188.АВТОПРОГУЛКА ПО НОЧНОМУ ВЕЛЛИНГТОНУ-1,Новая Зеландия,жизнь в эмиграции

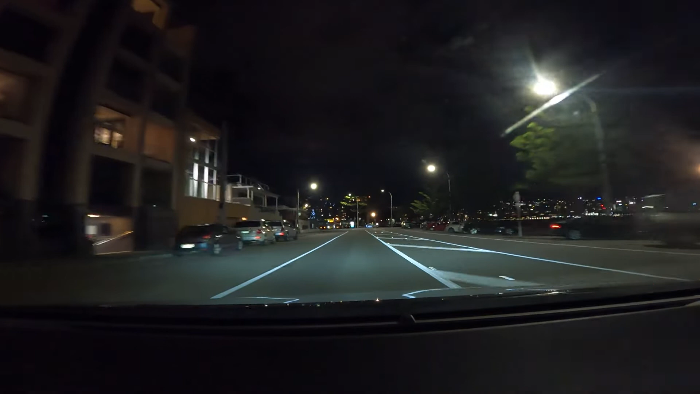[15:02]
И вот попробуем сейчас прокатиться вот по этому прямо городочку нашему, там по сити. Вот освещенные деревья, как красиво выглядит. Вот, пожалуйста, освещенные деревья. Здесь какой-то вечный крисмос у нас просто происходит.
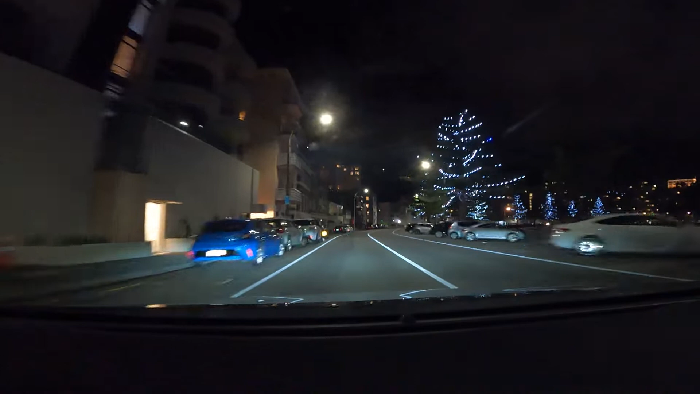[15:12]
Вот. И, конечно, Веллингтон вечером, ночью выглядит совершенно иначе, чем днем и утром. То есть это, конечно, свой колорит, свои цвета, свое настроение дает вот это зрелище. Очень красивый наш, удивительный, экзотический, маленький, по сравнению с Мельбурном, скажем, Сиднем, Москвой, город, да.
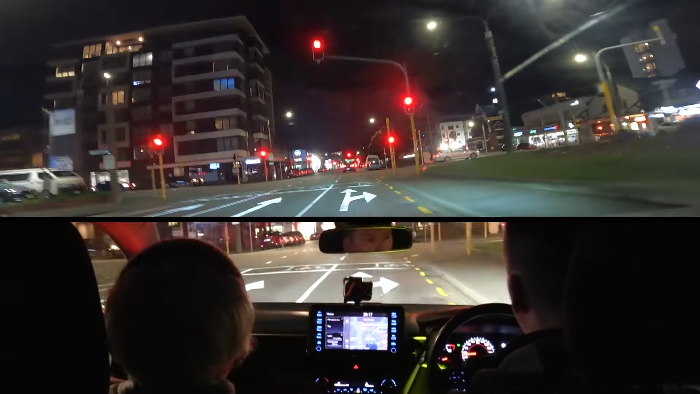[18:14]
потому что мы оттуда приехали и вам уже показали эту дорогу. Мы сейчас развернемся и поедем по улочке Кортни Плейс, которая называется. Кортни Плейс это местная Мекка, это студенческий, не студенческий, так и молодежное место, молодежно, вся молодежная тусовка находится там. Там находятся и кинотеатры, и театры, много всевозможных представлений, это место действия уличных музыкантов, там находятся всевозможные кофейни,
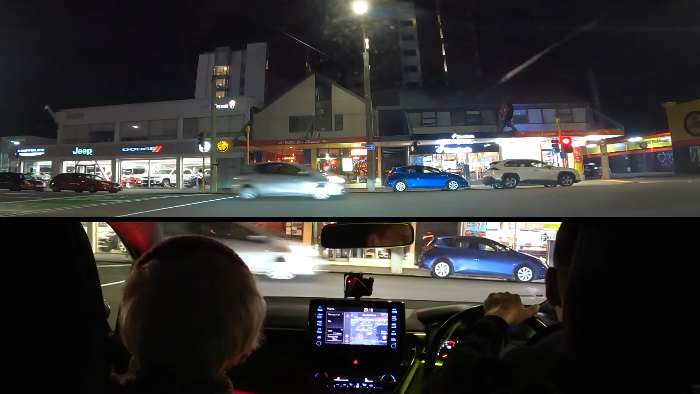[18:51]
какие-то уникальные секонд-хенд шопы с какими-то уникальными андеграундными штучками. Это вот душа и сердце нашего города. Да, ночного века. То есть у него как бы есть два сердца, в общем-то, хотя может даже несколько, смотря какую градацию тут наводить. То есть Кортни Плейс это улица, которая оживает к ночи, поэтому я и поехал в общем-то сейчас вечером поснимать ее, посмотреть, что там. Может быть сейчас увидим тусующиеся толпы, хотя бог ее знает, может быть там вообще никого нет, я не знаю.
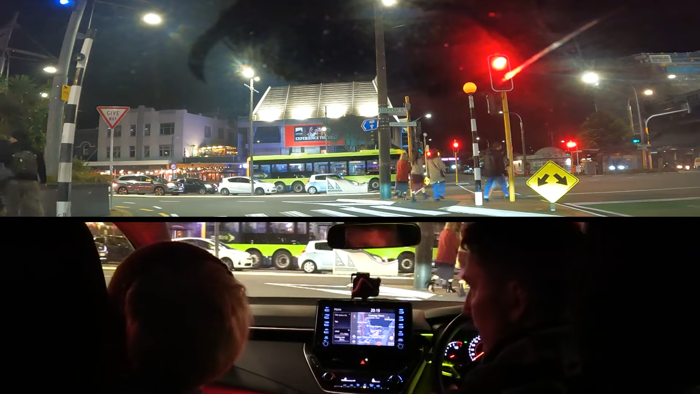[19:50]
Тима, покажи вот эту скульптуру, а? Мам, я не могу ничего показать, я не поворачиваю, камерами не повернешь. Да, здесь просто мама просит показать скульптуру, скульптура изображает, изображает в общем камеру, стоящую на высоком треножнике, но это...
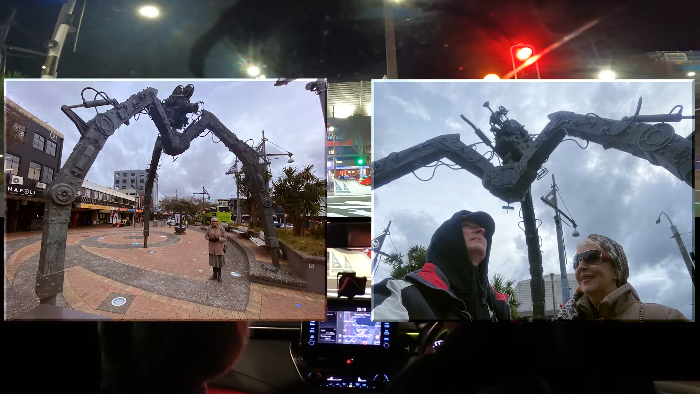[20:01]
Ее поставили, когда вот эта премьера была.
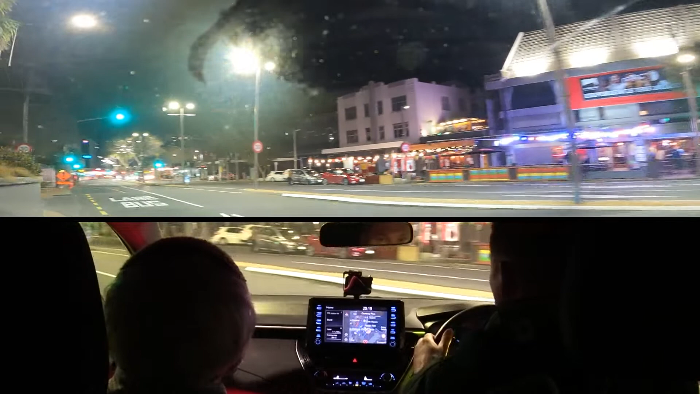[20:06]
Ее поставили после премьеры «Властелина колес». Вот начинается этот район. Вот здесь, ребята, тусовка, люди тусуются в ресторанах, в кабачках, в кафешках, здесь всевозможные фастфуды, вот кебабы и в общем-то вот это все в огнях,
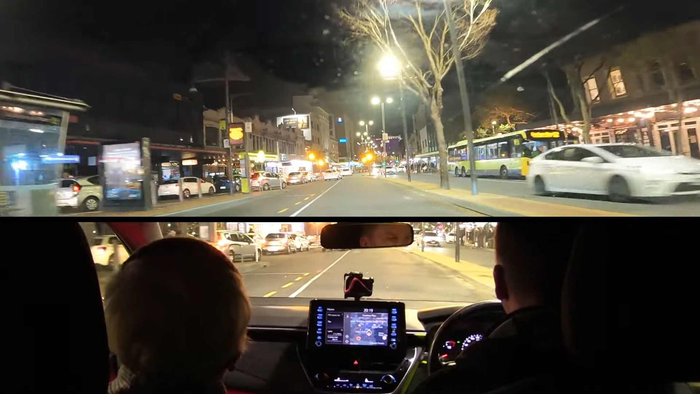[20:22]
все это вот в такой тусне происходит, такое маленькое уютное местечко, не очень сильно большое и такое весьма кайфовое. Народ всевозможных калибров и видов здесь ходит. Вон ребята сидят там, ага, кто-то там маор какой-то чешет на гитаре. Вот. Здесь вот гитаристы, флейтисты, кого-то только нельзя найти.
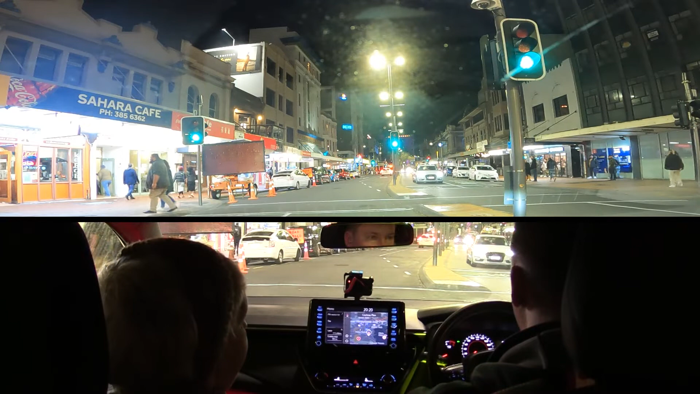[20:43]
колоритных людей можно встретить. Здесь можно встретить бомжей, спящих там где-то там как в Нью-Йорке, там где-то в общем в таком плане. Оп, ничего себе, дорога закрыта. Так, нормально. Если дорога закрыта, как мы туда? А мы там туда получается, что не проехать. Ничего себе, это как вообще? Кавазаки, Кавазаки. Мы еще днем ехали, здесь какая-то тусня была. Да, Кавазаки. Вот это вот, по-моему, фургон впереди стоит, который Кавазаки, где написано. По-моему, там была съемочная группа, что-то снимали.
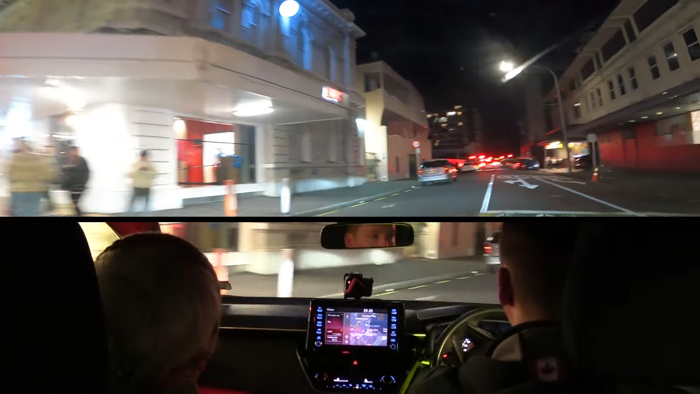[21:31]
Это вот... Вот я, кстати, не понимаю, почему перекрыто движение. Может быть, там какой-то перформанс или что, я не знаю, чем. А может, просто ремонтируют дорогу. Китайский ресторан Дракон, Драконы. Я не планировал, конечно, поехать сюда, ребята. Нас немножко отсекли. Да. Мы планировали, я планировал поехать прямо. Вот.
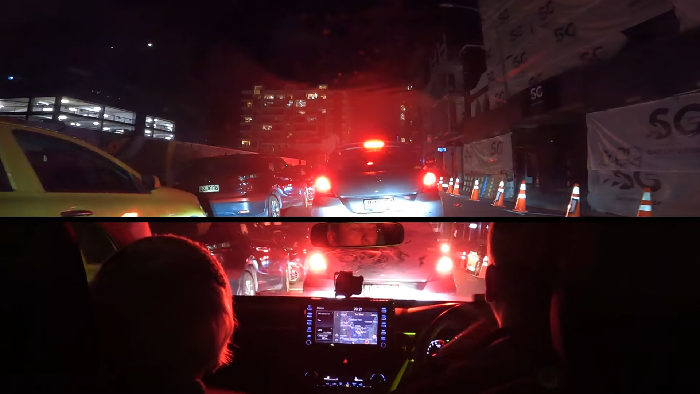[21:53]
Не планировал, что так вот у меня там дорога будет закрыта. Ну, видимо, там действительно что-то происходит. Кто-то орет где-то, что-то там, в общем... А может, там так поют? В лопли тарзанов каких-то раздаются. Может, нам поют. Not in service, вот. А вот это что, мама, тележка спереди на автобусе? Что это такое укреплено? По-моему, помогают инвалидам? Нет, велосипедисты. А, понятно. Спереди на новозеландских автобусах здесь укреплены тележки. Вот такой рычаг. А, это, короче, рэк, это специальная держалка для велосипедов.